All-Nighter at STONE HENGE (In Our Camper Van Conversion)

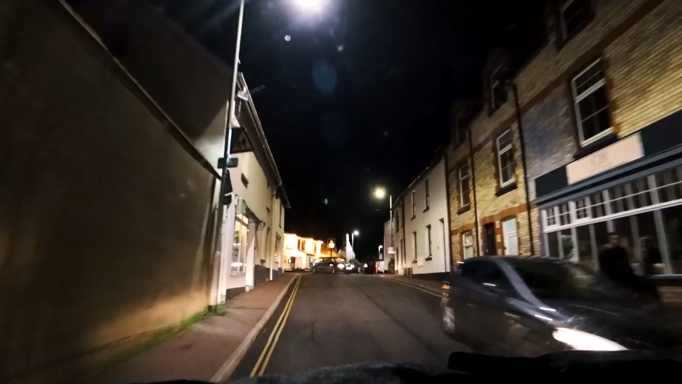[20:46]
We packed up and hit the road and found our park up in the dark and chilled with a cup of tea after a really hectic day.